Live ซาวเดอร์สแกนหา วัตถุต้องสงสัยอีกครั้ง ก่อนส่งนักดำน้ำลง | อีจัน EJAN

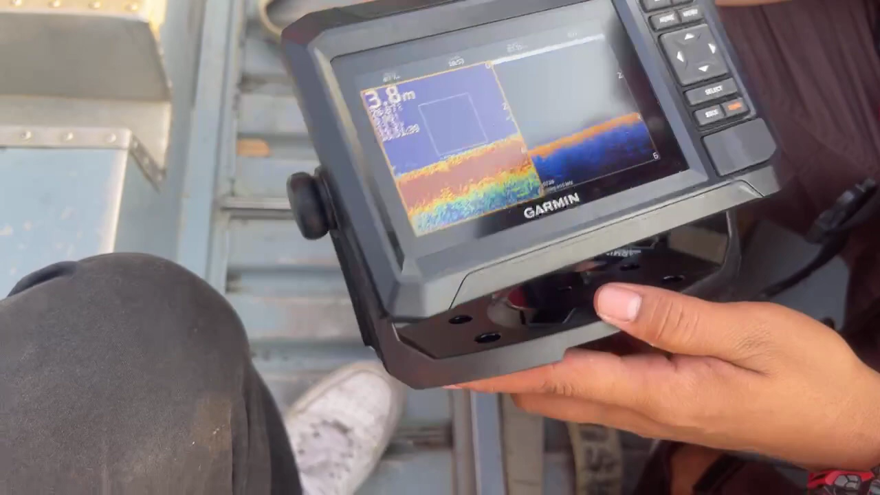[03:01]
On screen: depth 3.8 m
ป่า ตรงนั้นก็คือความลึกใช่ไหมพี่ 3.9 เหลืองๆนั่นคือฝูงปลา
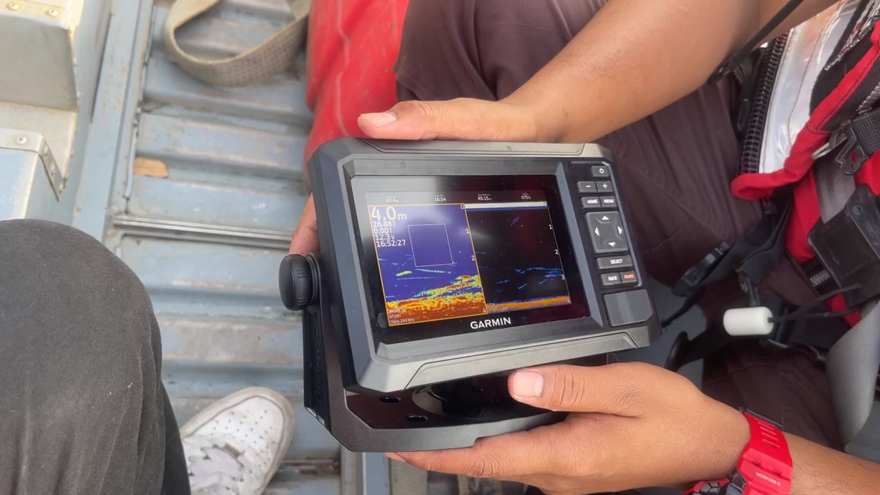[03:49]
On screen: depth 4.0 m
แล้วเมื่อกี้ไอ้4เมตรครึ่งลงไปดูยังพี่ ตรงไหนพ ี่ไอ้ตรงที่เราเจอตอนแรกเลยยังไม่ดูใช่ป่ะ รอนะครับ
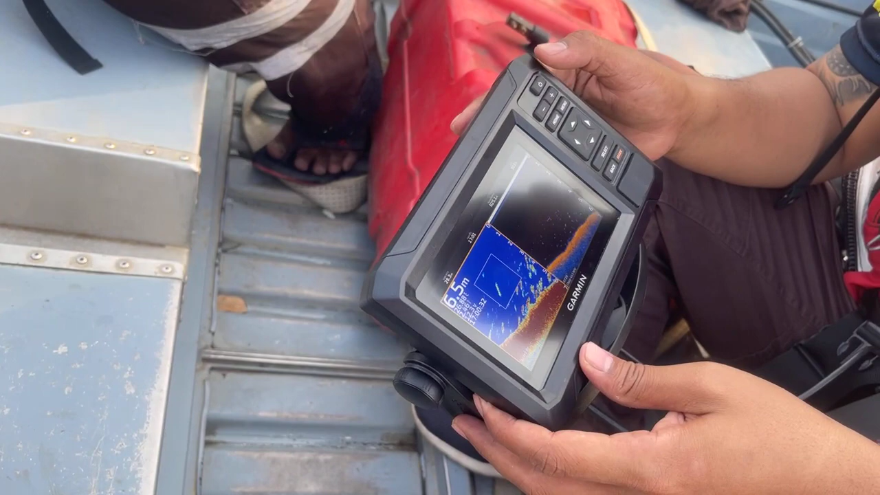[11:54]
่นี่ก็มาลึกขึ้นเรื่อยๆ
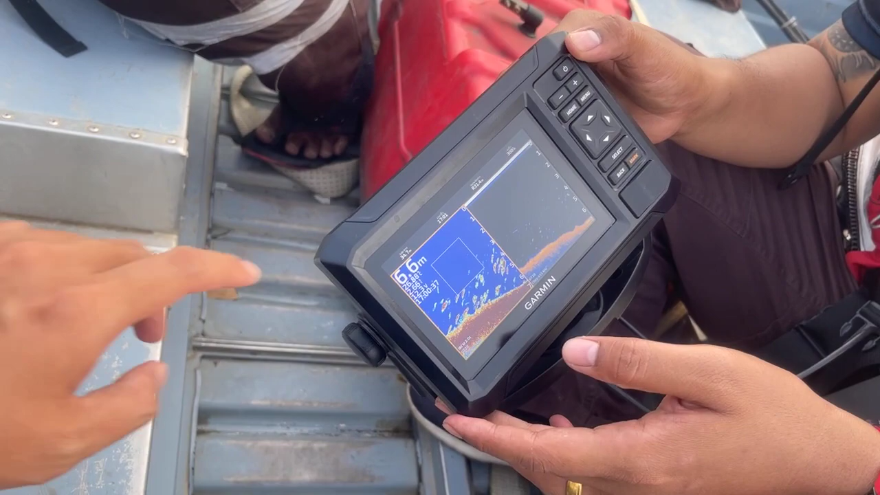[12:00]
ข้างล่างแป๊ะแป๊ะจุดนั่นคือฝูงปลาเหรอพี่ ใช่ครับอันนี้ฟองอากาศจากหางเรือเราคร ับ อ๋อฟองอากาศเ
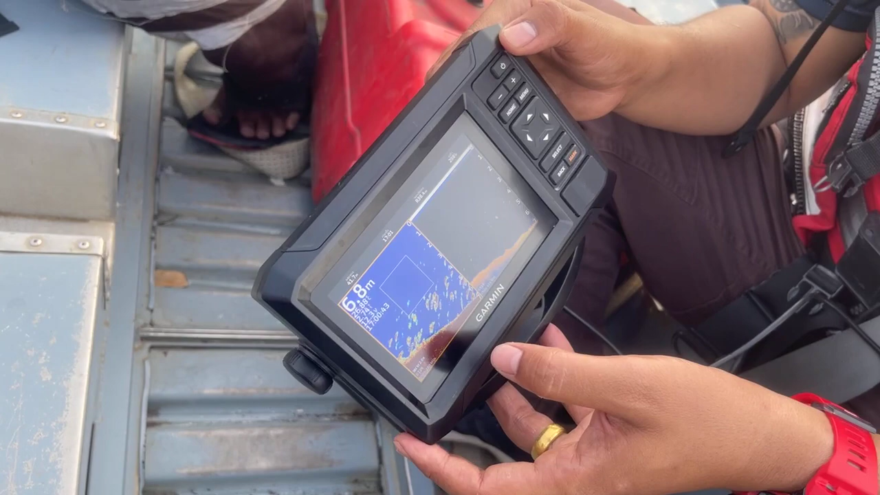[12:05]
พราะฉะนั้นเวลาเสิร์ชหาเราก็ต้องดับเรือ ใช่ครับดับเรือ ดับเรือแล้วก็เ
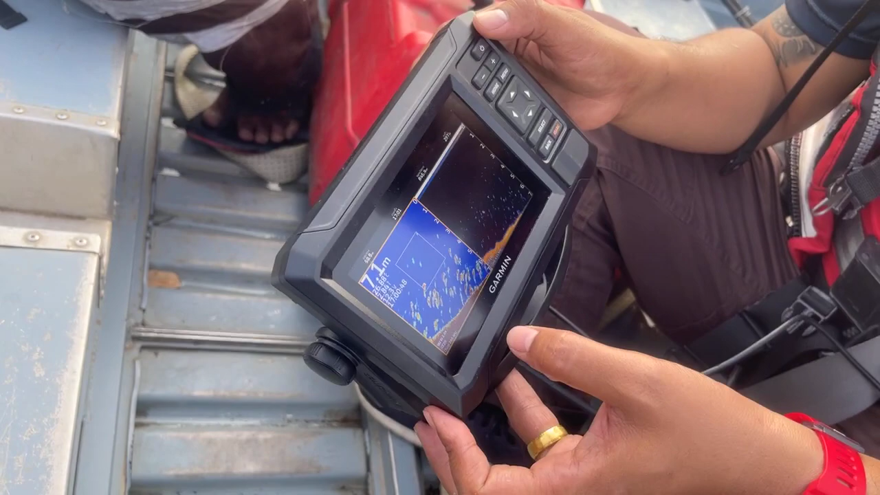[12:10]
พื่อจะไม่เห็นฟองนี้เนาะแล้วก็สแกนดู
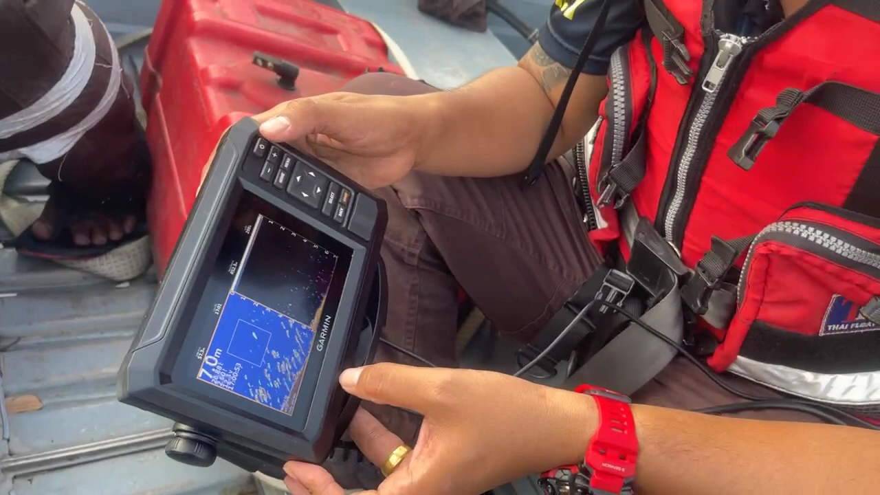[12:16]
สแกนดูวัตถุหน้าดินนะครับ